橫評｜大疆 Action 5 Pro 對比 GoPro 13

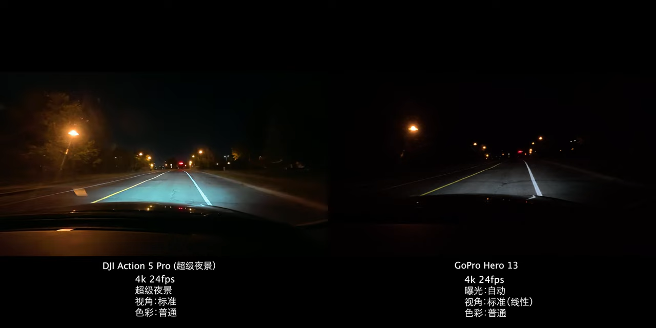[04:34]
级夜景的功能那这样的话对比下来两个相机的画面在暗光环境下是差别非常大的